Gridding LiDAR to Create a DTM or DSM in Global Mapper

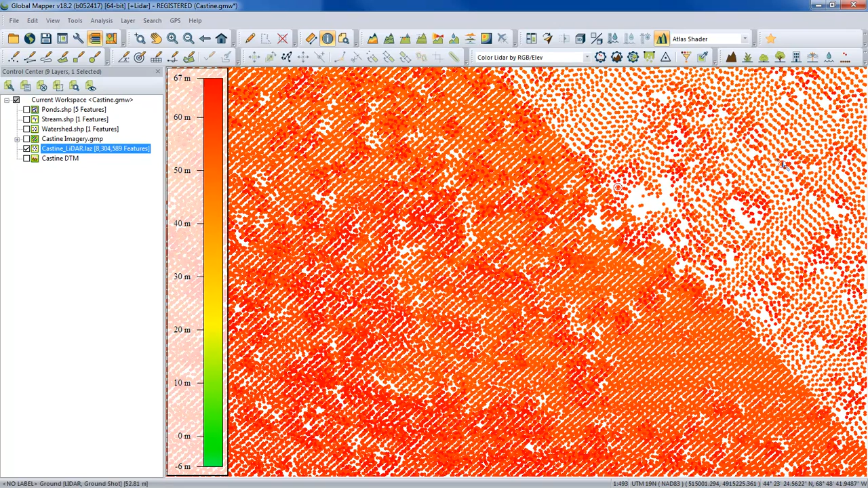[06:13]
So obviously, in order for our terrain to be accurate, we'll want to initiate a filtering process. And again, with apologies for those of you who have actually seen this procedure at length, this is the primary filtering tool for LiDAR using the LiDAR module toolbar. You'll see all of the classifications listed here. You'll see ground number two. Easiest way to isolate ground is to initially turn all of the classes off and then just turn on the ground. So that's basically the procedure you would follow.
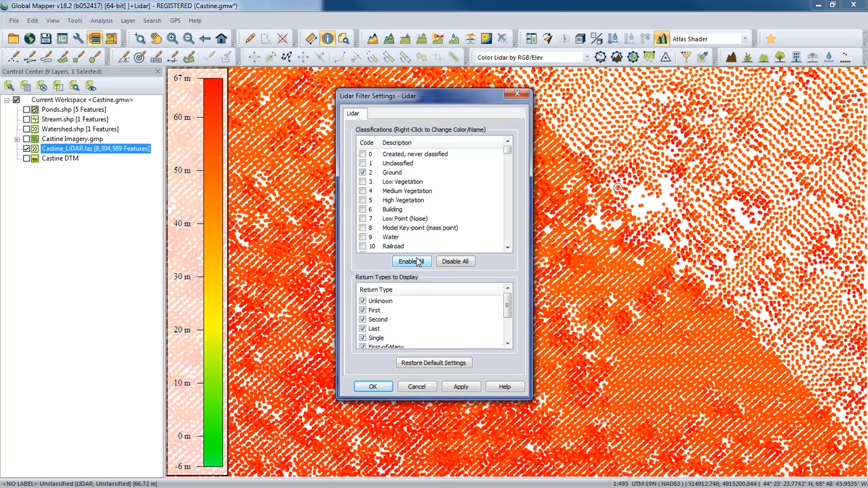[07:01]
I like to see what points I'm going to be working with before I grid them. But you can actually initiate the filtering process. As you will see in a second when Katrina shows us some of the options in the dialog box, you can do this actually in the gridding dialog box. So I'm going to enable on again. We'll click OK. I'm going to use my home button to zoom out to a wider area.
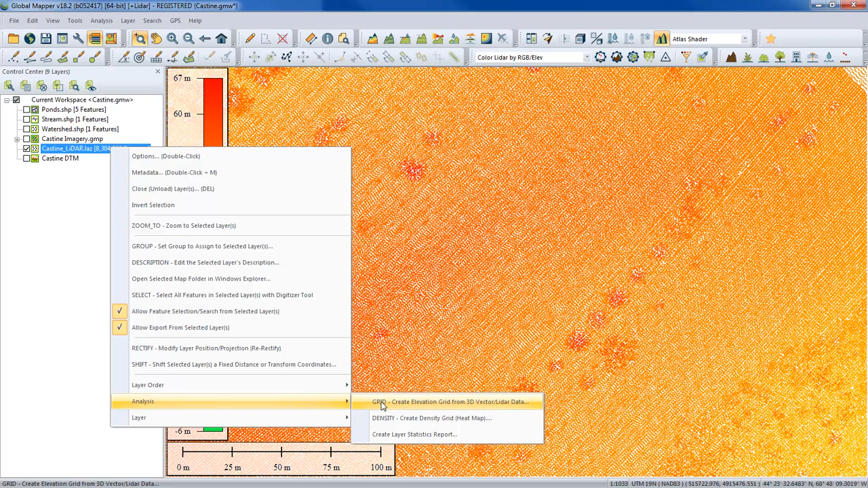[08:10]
While you will see a filter dialog box in just a second, if you choose this option, you know you're gridding just one of the layers in your overlay control center, rather than assuming that you want to grid all of them. Sorry, Katrina, I jumped in there. That's okay. So I'm just going to use the toolbar button here. So we also are going to confirm what layers we want to contribute to our terrain grid. So we could also exclude things at this point. We will actually come back to working with 3D vectors combined with our LiDAR data a little bit later. But we're just going to look at the LiDAR point cloud for now.
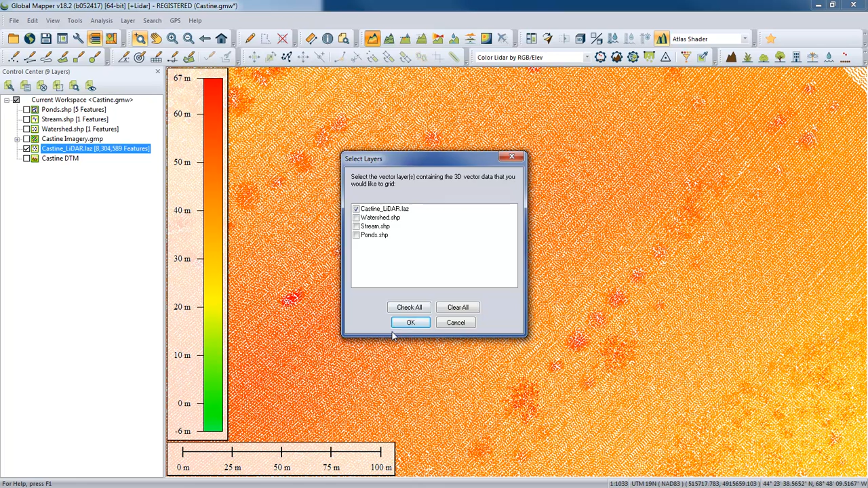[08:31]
Okay, so let's go ahead and give this a name. So our first attribute here is going to be a description.
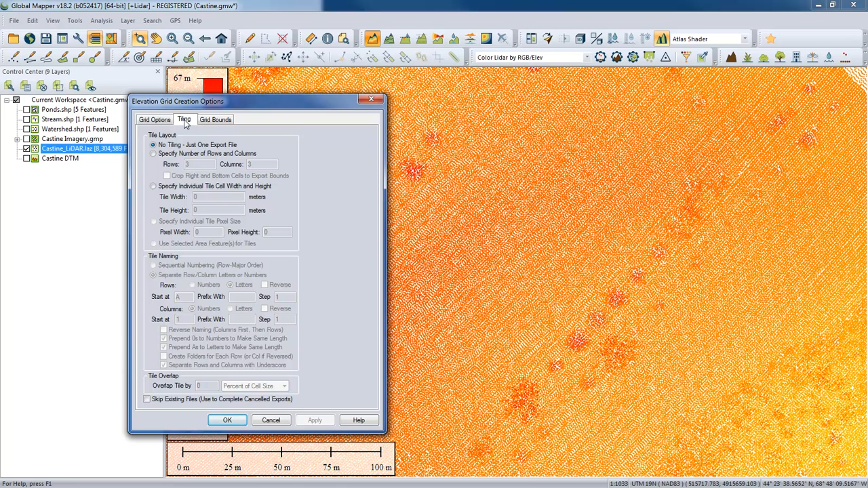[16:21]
So again, if we had very large data extent, we might want to consider some internal tiling here so we could split up the results into smaller sections. Those would produce smaller terrain grids. I think we've covered that in a lot of other videos. Yeah, these are recurring tabs. You've seen this in some of the analysis videos and even in some of the earlier videos in this series, we talked about tiling and grid bounds, those recurring options. And for this particular example, we're just going to look at the data that's currently on our screen.
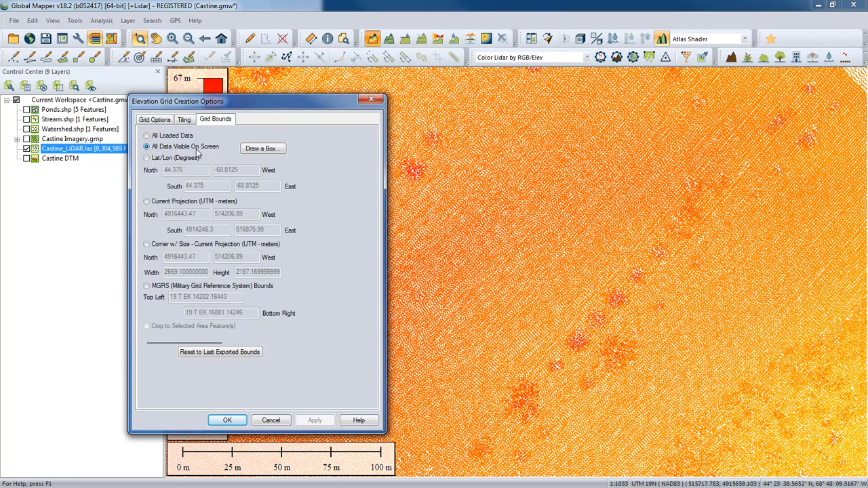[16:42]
We're going to kind of speed up this processing here a little bit and just do it for our current screen downs. And this, even if you do need a full result of the full data set,
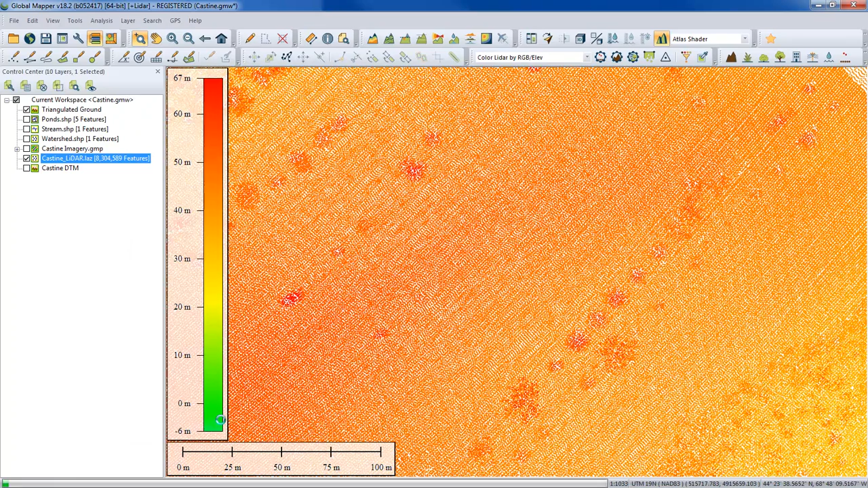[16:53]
it's never a bad idea to take a look at a smaller area, something that processes nice and quick like this, just to see what you're getting with your settings if you're not sure. Yeah, and so what you're seeing on the screen now is the tinned version. And you may see, depending on the resolution of your monitor, you may actually see the texture starting to come through here based on the point array. We're going to take a look at this in the context of a comparison, basically. We're going to look at the binning process and what binning does.
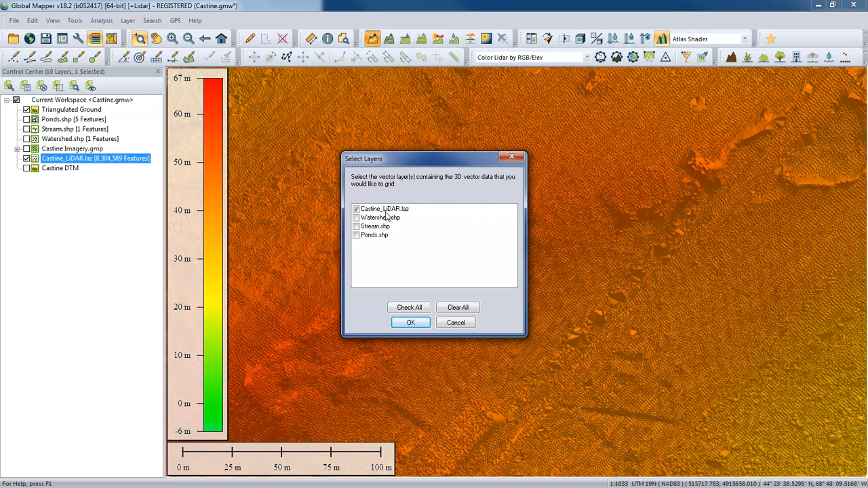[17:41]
But in this case, we're going to use the binning process. So basically, I'm going to start driving here. I'm going to grab the mouse. I'm going to go back into the same dialog box. Been here before, confirming the layer that we're going to be working with. Click OK. And this time, we're going to change our layer from the triangulated to the binned version.
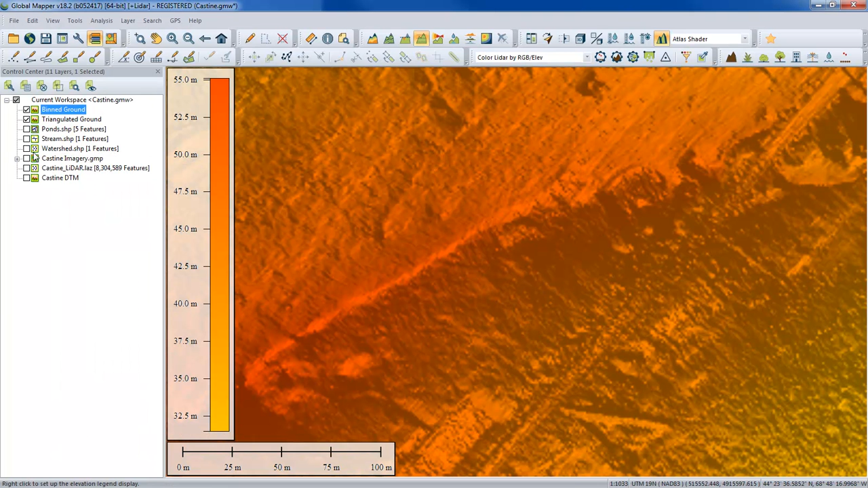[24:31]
And actually, since we're looking at this data, just a little bit of a note about the no-data distance. If we look at the triangulated, you can really see here. So here's where some of our trees were, and you can see that filling of the gap. So that's interpolating those values right in it. It's pretty distinct with the triangulation. It's also happening with the binning method in a little bit smoother of a way. But that's where we would, if we had gone all the way to the height, we would have no data in those locations where those bushes were.
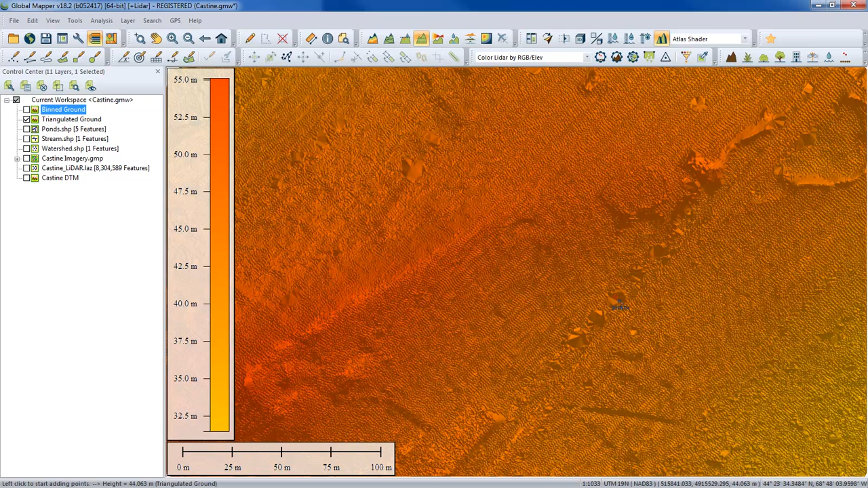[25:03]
So the area we selected for this is a fairly open area. I think if I turn my imagery on, you'll find it's actually a golf course, I believe. Yeah, we chose the seventh hole of the golf course here to do our analysis.